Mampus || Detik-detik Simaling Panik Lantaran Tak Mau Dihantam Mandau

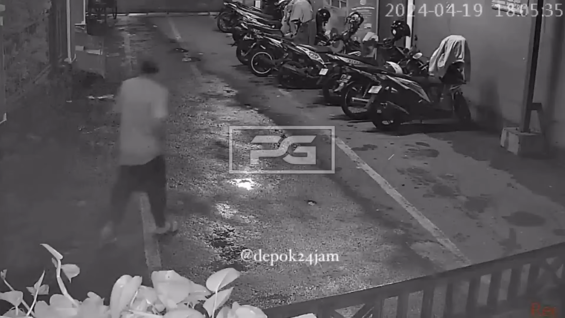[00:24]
Maling motor ini sedang menjalankan aksinya, di sebuah motor yang banyak terparkir itu. Pelaku pun berhasil membobol motor tersebut dan segera kabur.